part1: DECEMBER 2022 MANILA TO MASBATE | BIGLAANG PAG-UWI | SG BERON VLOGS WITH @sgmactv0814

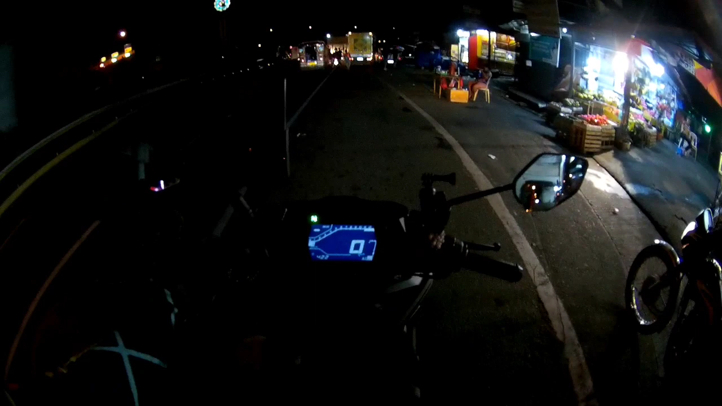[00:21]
Oras natin ay 4:20 to ng umaga, araw natin ngayon ay Lunes, no? Pitsa 5 ng December. At ito mga kadakas, biyahe tayong mas bati ngayon. Itong biyahe na to ay wala sa plano mga kadakas, no? Nagkaroon lang kasi ng emergency sa amin, kaya kailangan namin umuwi ni SG Mactive, eh. Ayan, dalawa kami ngayon mga kadakas. Uwi tayo ngayon ng mas bati. Let's go.
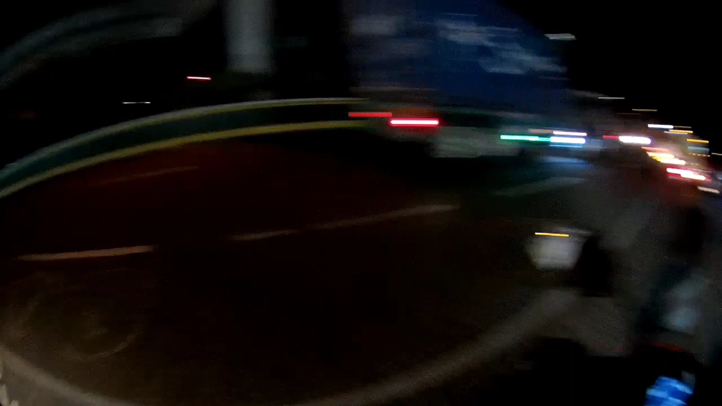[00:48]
Kasi umaga na. Wala naman sana kaming balak na umuwi mga kadakas, no?
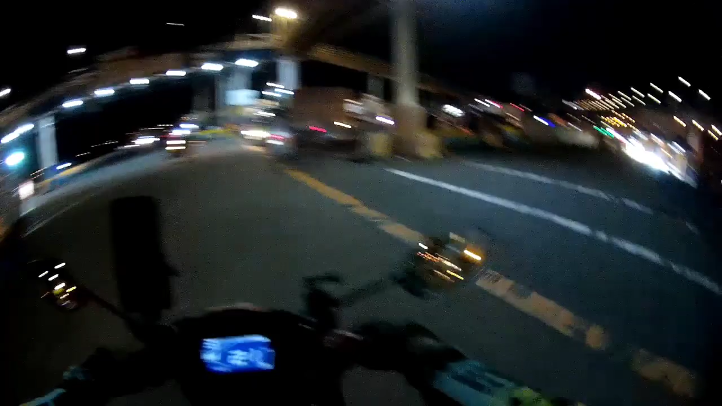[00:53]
Kaso nga lang, karoon tayo ng mga hindi na saan pangyayari, no? Kailangan lang tayong uuwi. So mga kadakas, as usual, dahil madilim pa, patayin ko muna yung aking camera, no?